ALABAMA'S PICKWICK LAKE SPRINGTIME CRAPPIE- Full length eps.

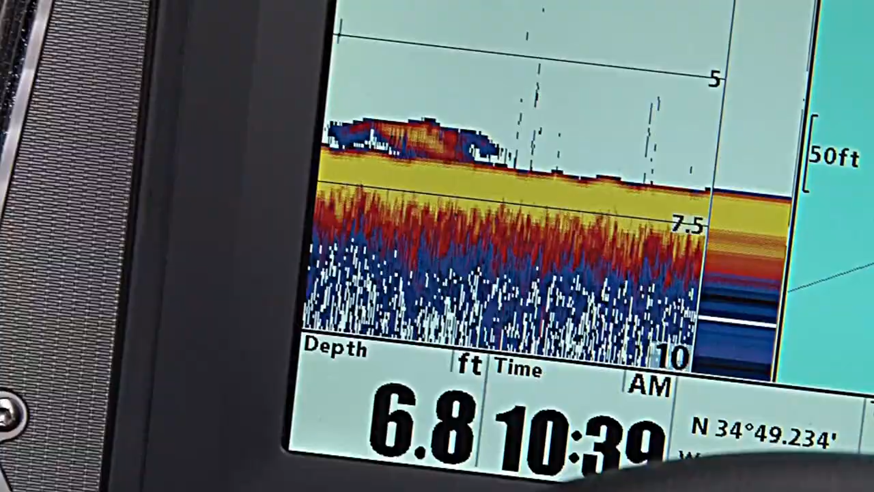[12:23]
On screen: depth 6.8 ft
But it's not a stump. It looks like lasagna. That's what it looks like laying on the bottom. That reddish looking color. And it's these things. That's right. I can't see any of them doing that.
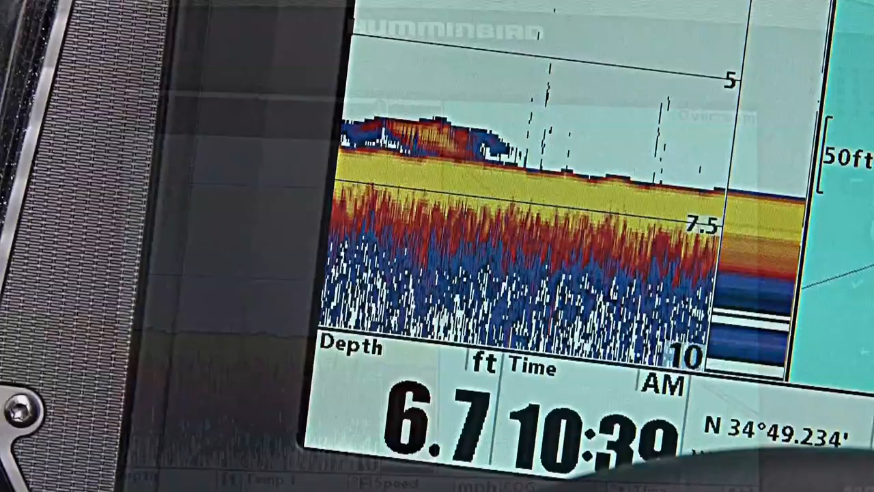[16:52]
On screen: depth 6.7 ft
These hummingbird electronics is just unbelievable now. We'd see them on the hummingbird, drop it down straight to him, and catch a fish right under the boat.
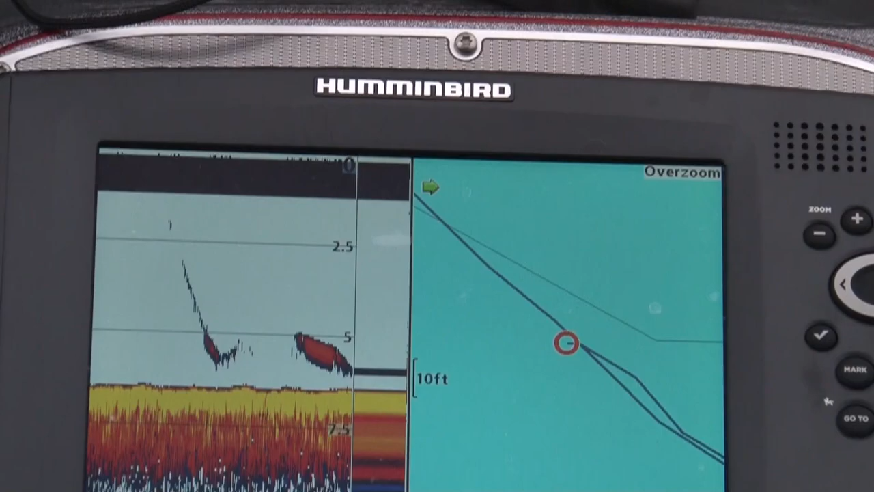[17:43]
You see a fish, drop it down, hold it steady, and don't even do anything. These fish are like, they went from chasing it a bit this morning, to now, you gotta put it right on top of their nose, hold it, and then it's, doop, game on.